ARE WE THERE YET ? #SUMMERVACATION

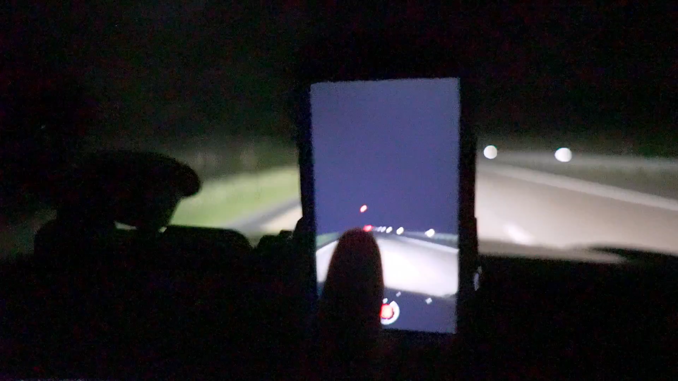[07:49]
This spot right there, that's the moon. And it's like this orangish hue.
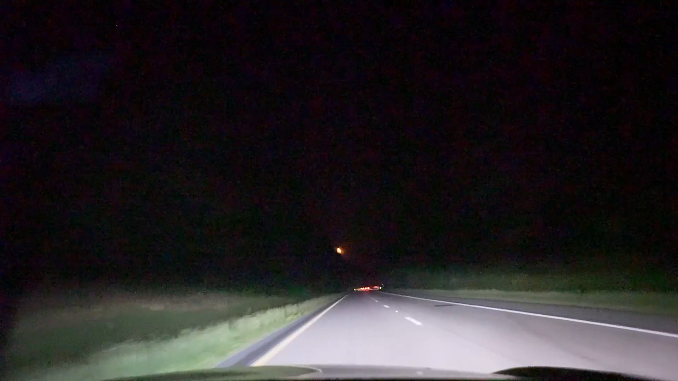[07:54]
It's like a real orange hue. See, it's getting ducked off in the trees. That is so cool. And it looks a lot like the blood moon or something like that, man. It looks so cool. I'm gonna try to lower the ISO a little bit.